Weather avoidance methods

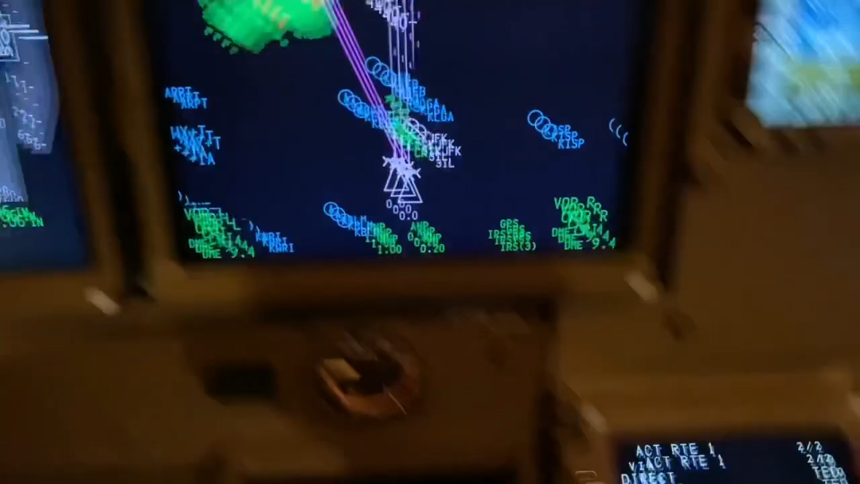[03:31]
so I'll put it in there
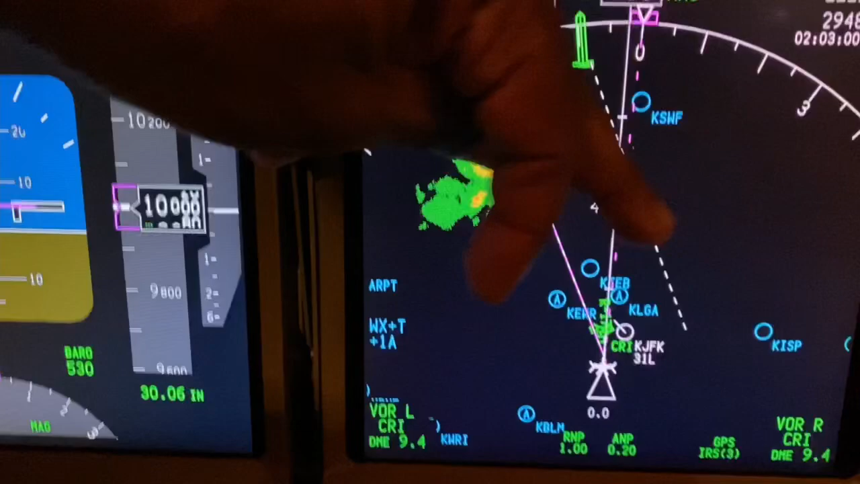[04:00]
over there and I say yeah that's okay that'll clear the weather and then we get onto the radio and say
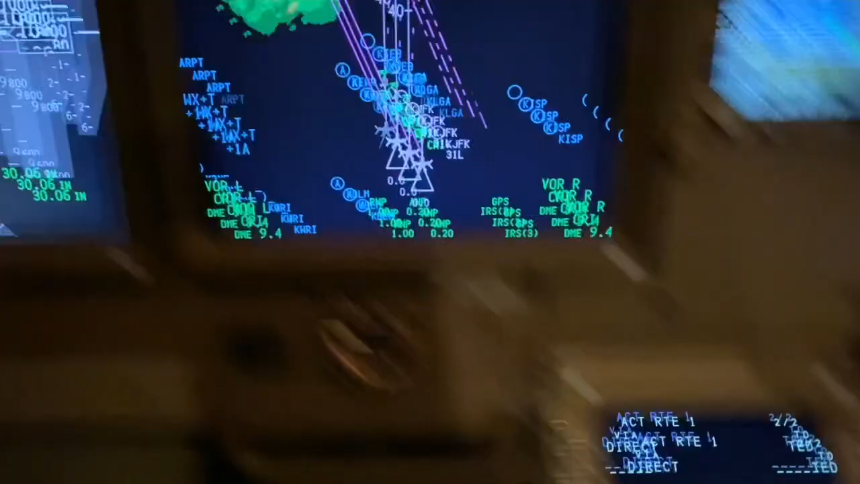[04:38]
button and that becomes magenta that means it's active if I now select my L nav
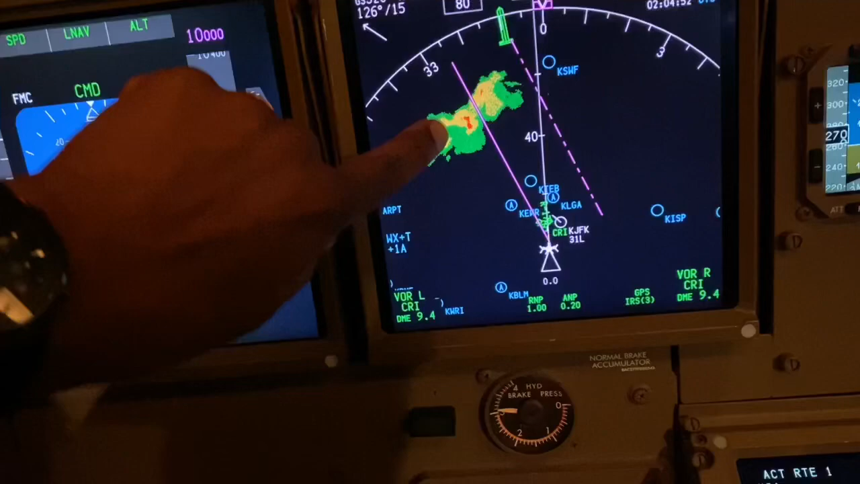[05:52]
number of miles you wish that will clear the weather and that should keep you clear in this case I went to the right which is upwind which is better because downwind the turbulence can continue some distance away from the cloud so it's best always to go upwind of the cloud see there's the wind one two six so it's coming from this direction so if we stay upwind of it it's better